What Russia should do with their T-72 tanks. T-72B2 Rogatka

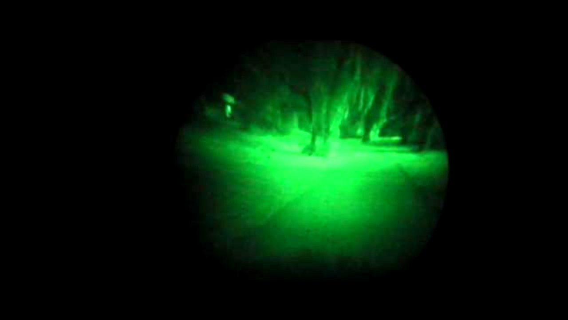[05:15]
so for good visibility an infrared searchlight had to be used, which would give away the tank's position.